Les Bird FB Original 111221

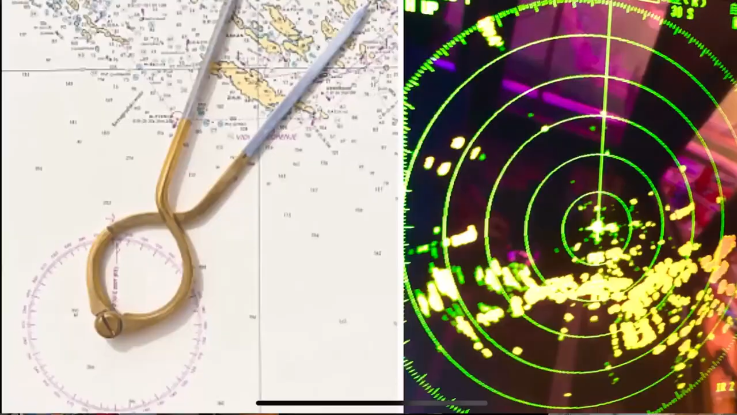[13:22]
The stuff we had available to us in those days, there was no such thing as GPS, right? So the way we used to navigate was using a radar system. The radar would stay on 24 hours a day.